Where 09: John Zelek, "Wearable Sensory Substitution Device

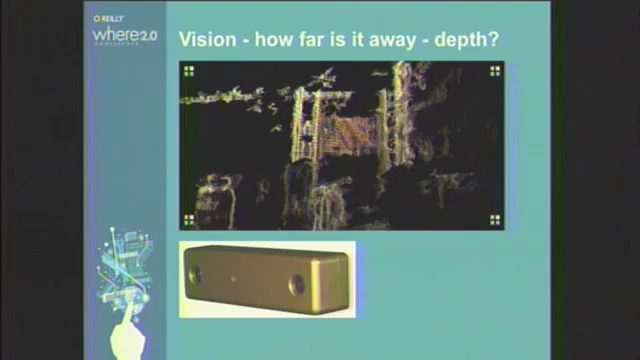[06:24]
The other thing that we're interested in for the egocentric is how far things are away. So, this shows like with a stereo camera, but we don't want to use a stereo camera.
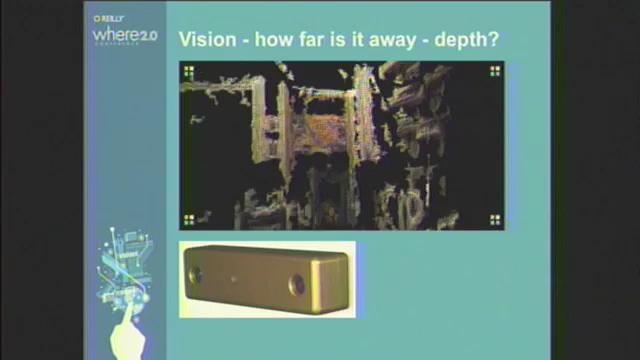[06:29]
So, we've started to look at, with a monocular camera. I kind of call this bird vision.